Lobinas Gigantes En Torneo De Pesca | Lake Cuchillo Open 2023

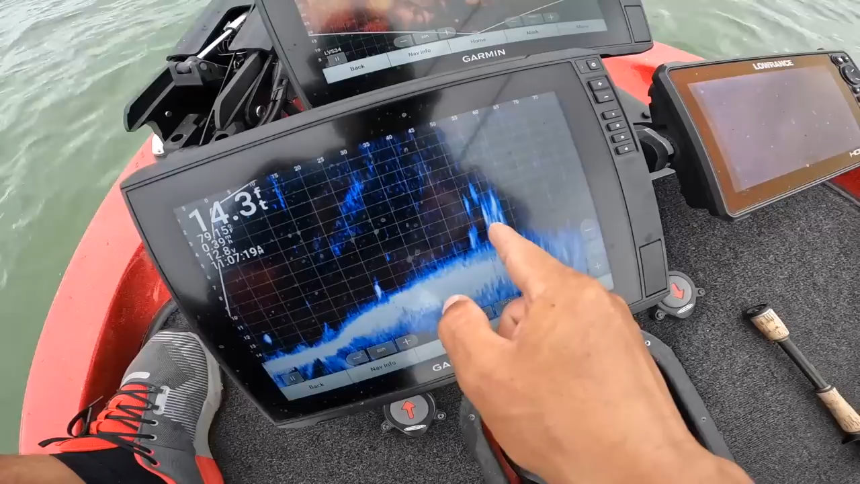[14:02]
On screen: depth 14.3 ft
Donde la sacó Christian. Una, dos, tres, cuatro. They're going for it. Yep. Oh my God. Miren eso.
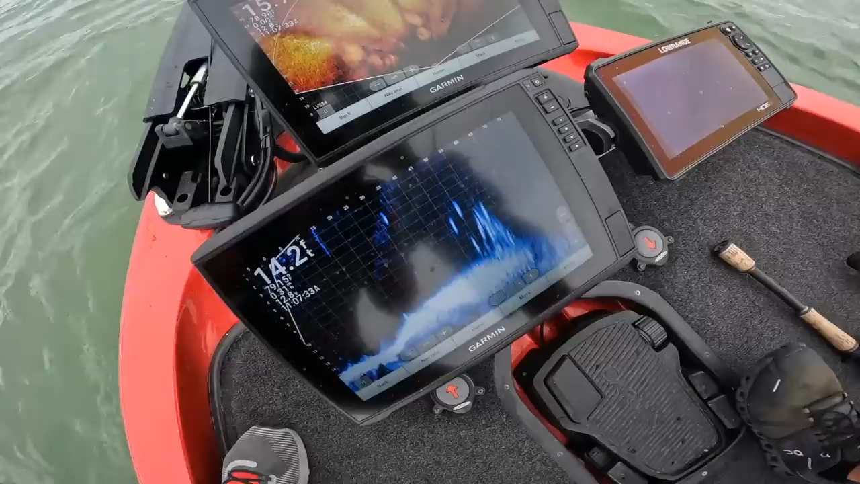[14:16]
Giant. Let me just imagine, bro.